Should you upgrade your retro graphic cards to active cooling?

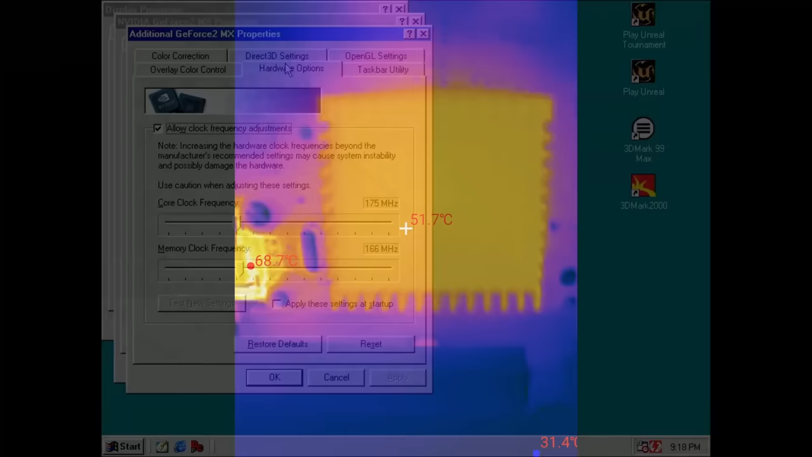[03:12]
On screen: spot 51.7°C, max 68.7°C
At idle, the passively cooled card reaches a temperature marginally above 50 degrees measured at the heatsink with my InfiRay P2 Pro thermal camera.
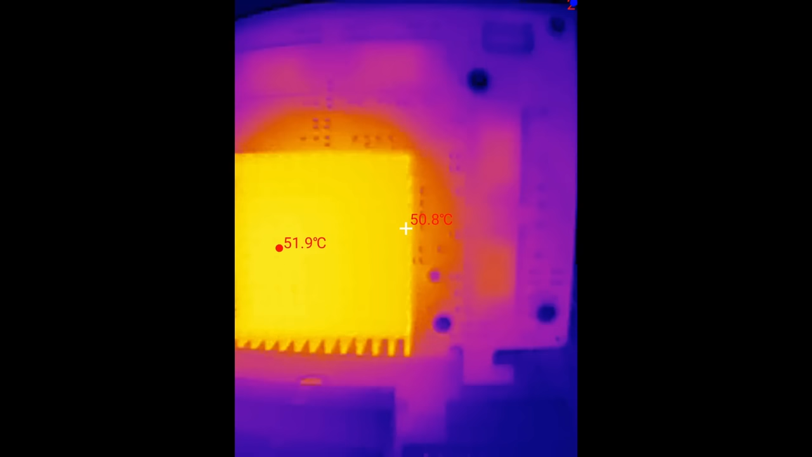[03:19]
On screen: spot 50.8°C, max 51.9°C
The memory is about 10 degrees cooler at 41 degrees. We also see a voltage regulator close to the GPU, which should provide the required voltage to the graphics chip.
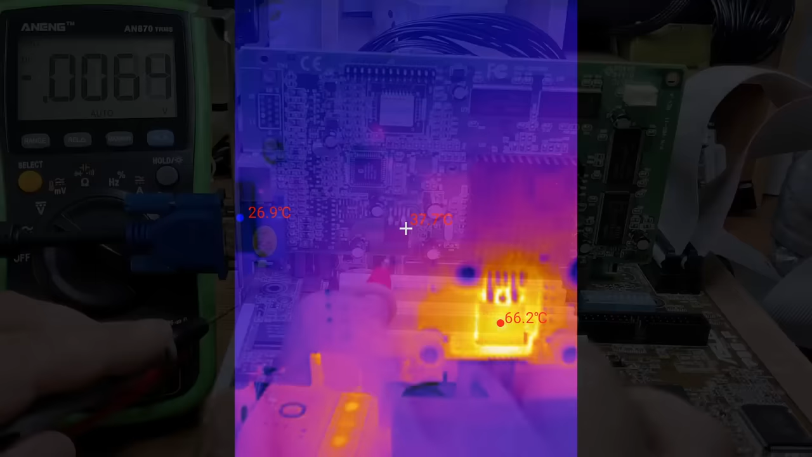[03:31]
My multimeter tells me that the GeForce 2MX requires a voltage of 1.9 to 2V.
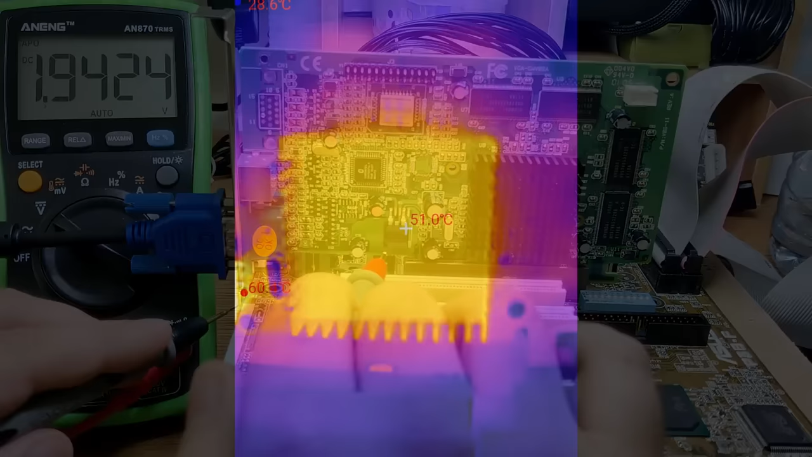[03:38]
On screen: spot 51.0°C
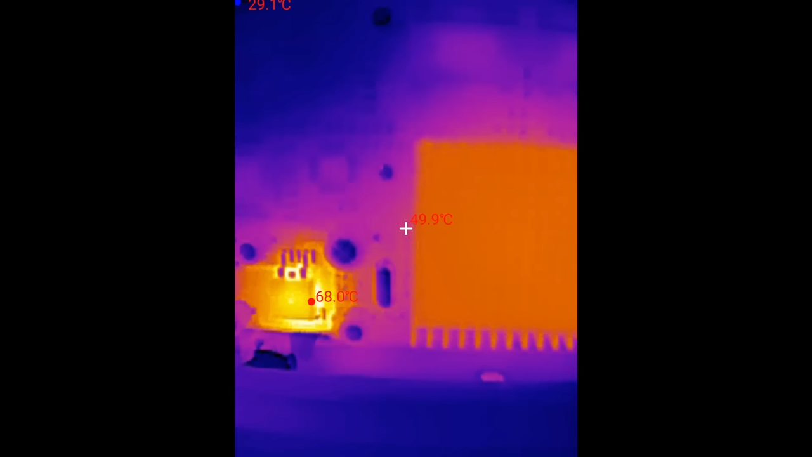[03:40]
At idle, the voltage regulator is the hottest component on the front of the card reaching around 67 degrees.
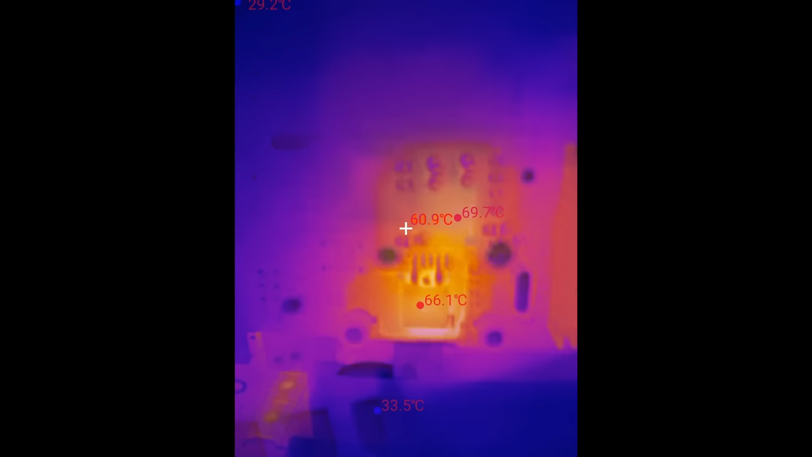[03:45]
When we move the thermal camera to the other side of the card, we see that the spot of the GPU reaches almost 70 degrees. This is actually the hottest spot on the entire card and could definitely burn you if you would touch this spot for a few seconds.
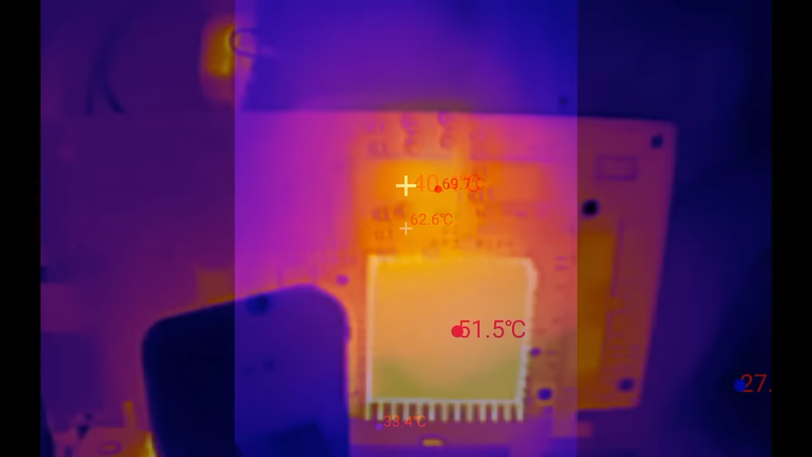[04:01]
Let's move on and see how the temperatures develop when rendering 3D scenes.
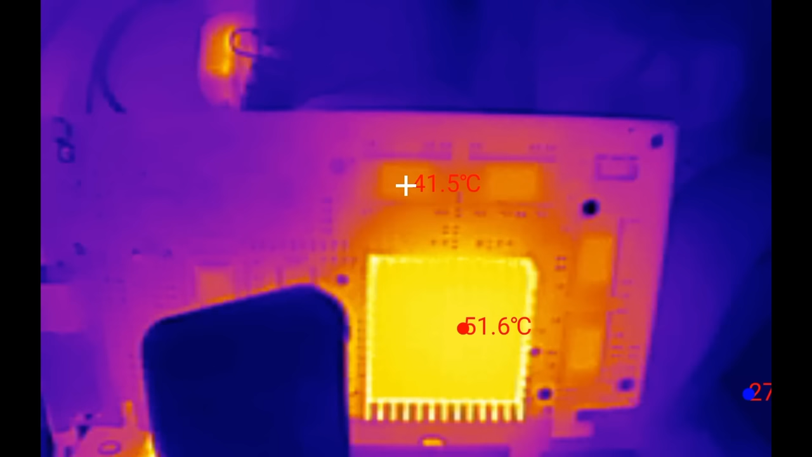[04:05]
On screen: spot 41.5°C
As I said before, I will utilize Unreal Tournament to determine the temperatures during gameplay. After a quick match of Capture the Flag, which took around 3.5 minutes,
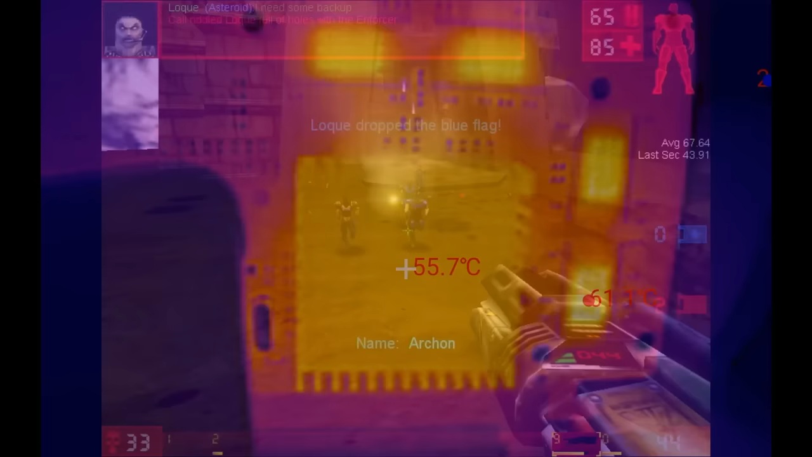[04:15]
On screen: spot 55.7°C
the heatsink reaches a temperature of almost 56 degrees. The memory reaches 62 degrees and is much warmer than I expected, rivaling the voltage regulator at around 70 degrees.
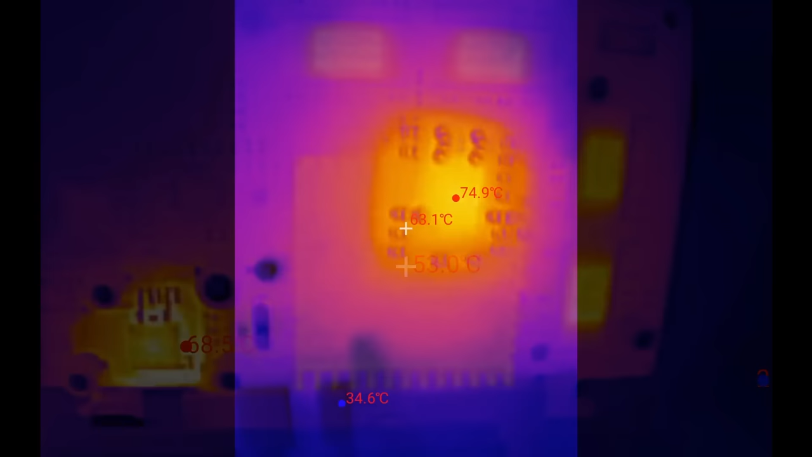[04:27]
The spot for the GPU on the other side of the card heats up to 75 degrees.
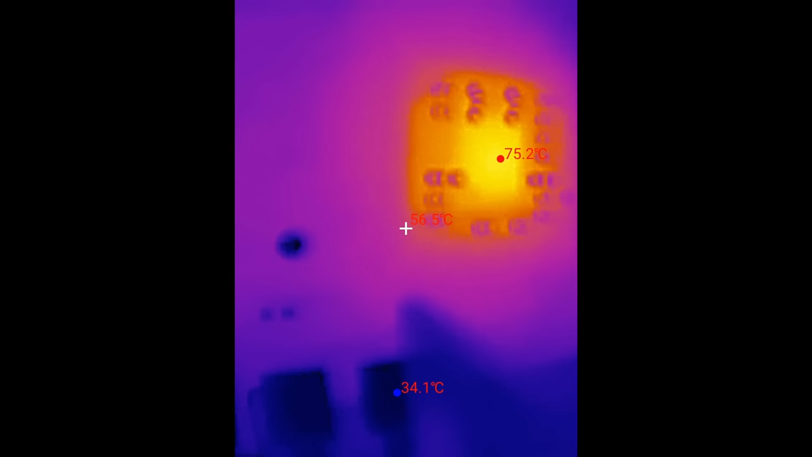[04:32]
On screen: max 75.2°C, min 34.1°C
Those temperatures are by no means critical.
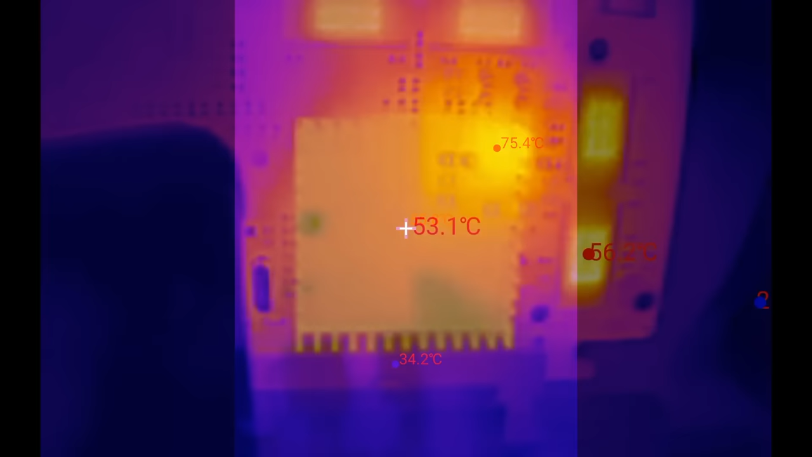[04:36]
On screen: spot 53.1°C
However, consider having this card in a badly ventilated case where the air temperature slowly increases 10 to 15 degrees over ambient temperature.
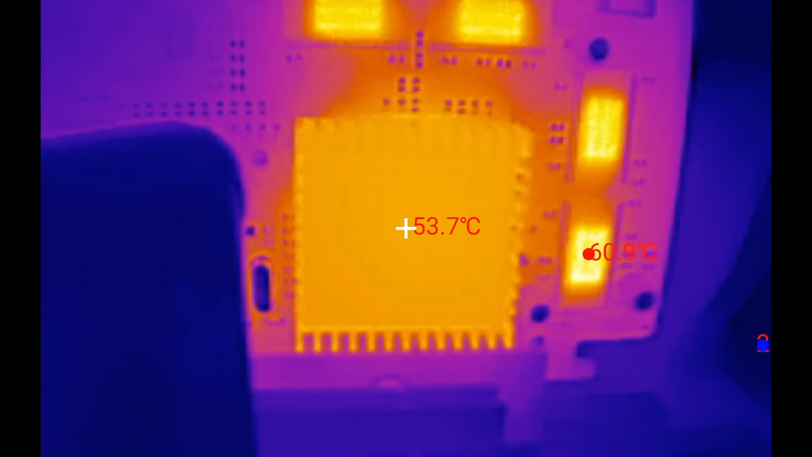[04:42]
On screen: spot 53.7°C
You could end up with a GPU hitting 90 degrees or more. Clearly, there is a lot of room for improvement. For this project, I ordered a few cheap aluminum coolers.